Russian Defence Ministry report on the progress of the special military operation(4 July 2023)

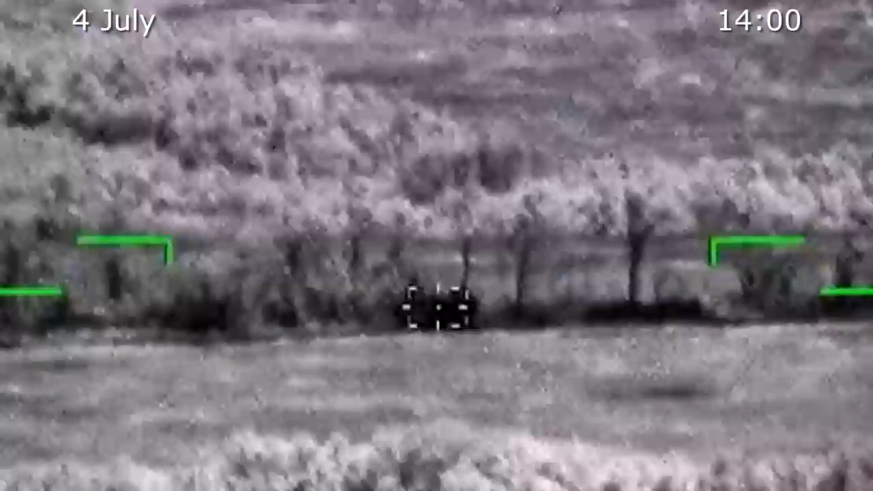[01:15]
One Ukrainian sabotage and reconnaissance group has been eliminated close to Chervonaya-Dibrova of Lugansk People's Republic.
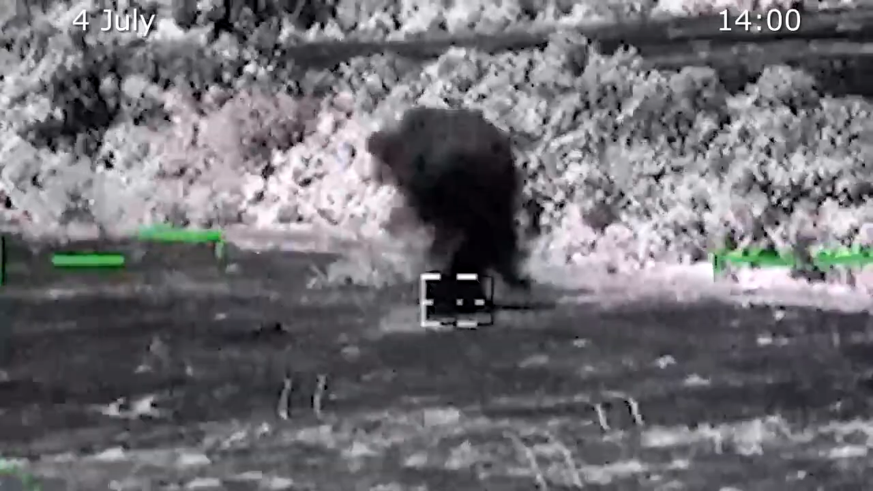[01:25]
two armored firing vehicles, two pickup trucks,